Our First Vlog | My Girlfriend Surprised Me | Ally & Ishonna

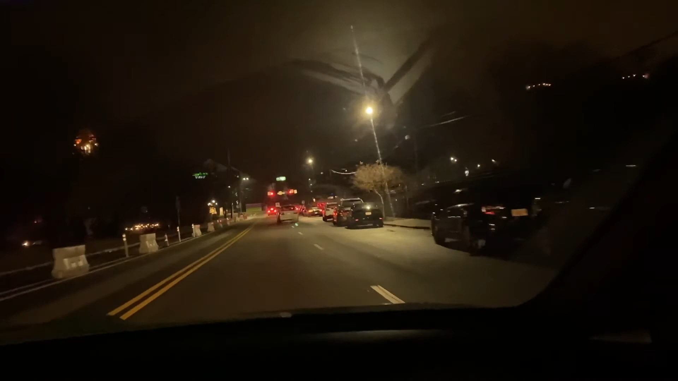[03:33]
And you're gonna make a left to turn into this establishment.